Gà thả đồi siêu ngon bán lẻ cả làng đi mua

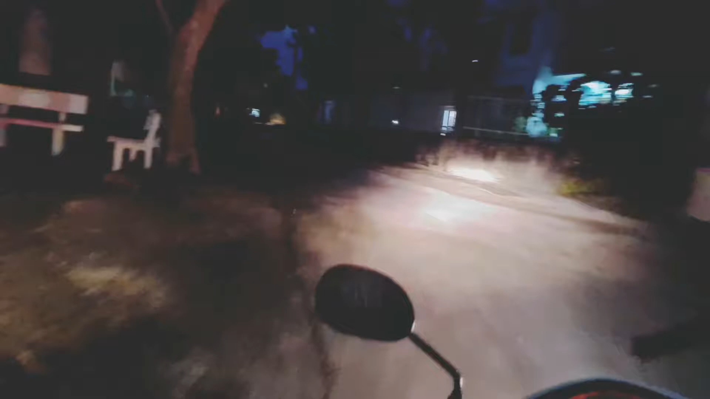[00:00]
Xin chào anh em mình với công đang trên đường để đi bắt gà và mình phải đi trời tối này bởi vì gà bây giờ mới lên chuồng mới dễ bắt mà